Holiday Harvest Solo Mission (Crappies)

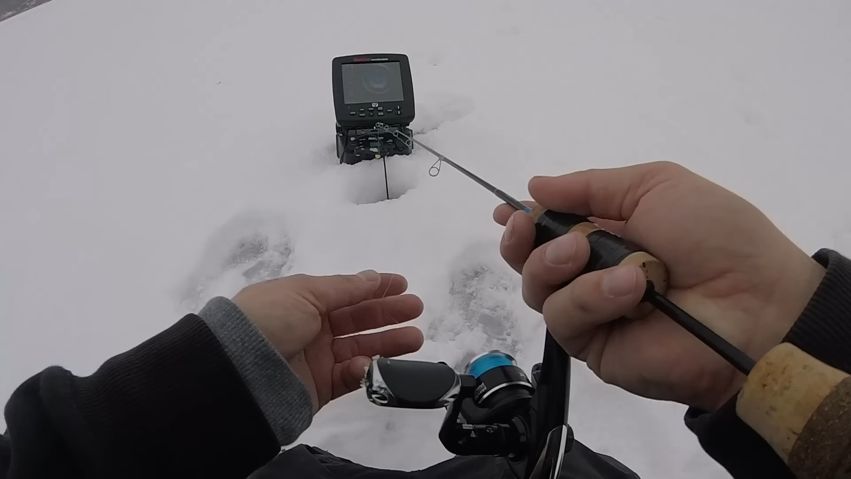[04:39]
oh there's a fish right there there's a fish right there two fish